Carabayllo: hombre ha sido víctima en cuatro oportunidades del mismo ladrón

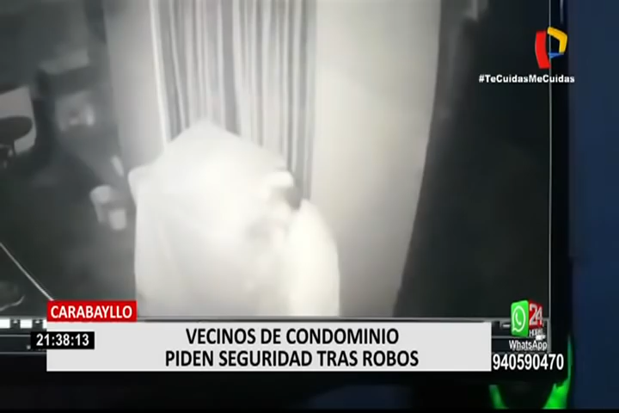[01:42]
Antes de la cuarentena, este sujeto que deja ver su rostro, ingresó por la noche. Esta vez lo hizo por otra entrada. Ingresa a la habitación y roba dos laptops y joyas para escapar impunemente. En la noche se mete por esa parte que está ahí, ¿no?